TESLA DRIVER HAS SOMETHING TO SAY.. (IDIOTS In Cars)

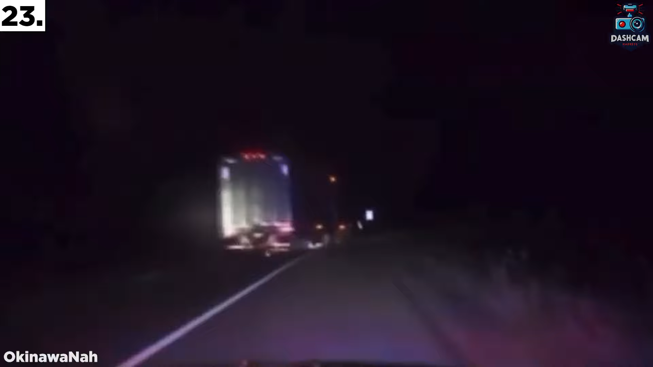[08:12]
Sure, you can make an illegal U-turn, no matter how big you are.